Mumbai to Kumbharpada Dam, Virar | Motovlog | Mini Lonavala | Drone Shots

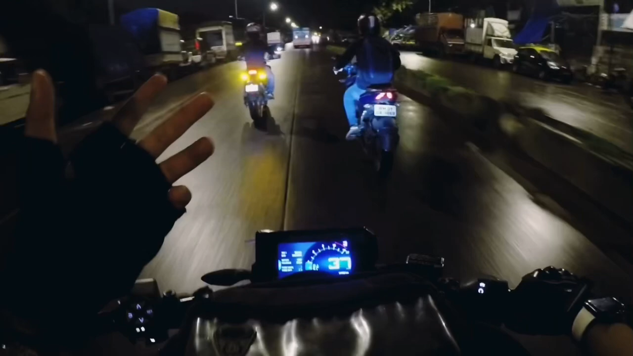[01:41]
अभी वेदर बहुत मस्त है, थोड़ी थोड़ी बारिश हो रही है. आई होप कि वहाँ पहुँचने तक बारिश ना हो, फिर बाद में आए तो कोई प्रॉब्लम नहीं.
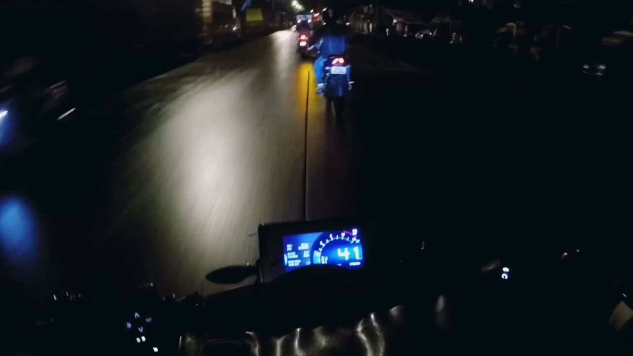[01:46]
अभी हम लोग साइन पेट्रोल पम्प जा रहे हैं.
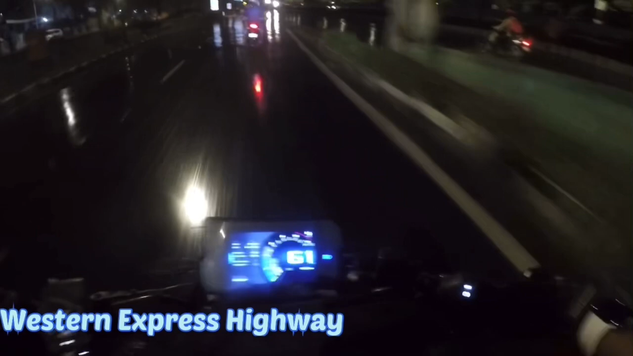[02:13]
तो अभी हम लोग वेस्टर्न एक्सप्रेस हाईवे पे पहुंच गए हैं और अभी हमारा नेक्स्ट स्टॉप है ग्रोवल स्मॉल कांदीवली, जहां हमें अजय भाई योगेश भाई मिलेंगे और फिर हम साथ में दहीसर टोल पे जाएंगे.
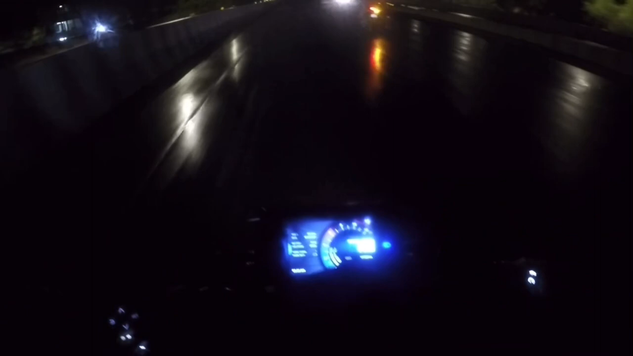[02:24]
तो दहीसर टोल पे मीटिंग पॉइंट था हमारा 6:15 AM का. तो देखते हैं अभी हम कितने बजे तक पहुंचते हैं वहां पर.